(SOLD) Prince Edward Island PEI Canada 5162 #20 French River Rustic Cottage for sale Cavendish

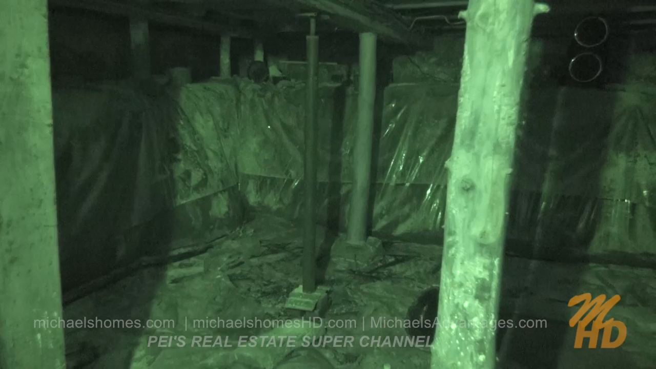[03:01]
It's a clay base, and it looks like poured concrete around the foundation of the property. We have a well pump here, an expansion tank, and just to my right is an electric hot water heater.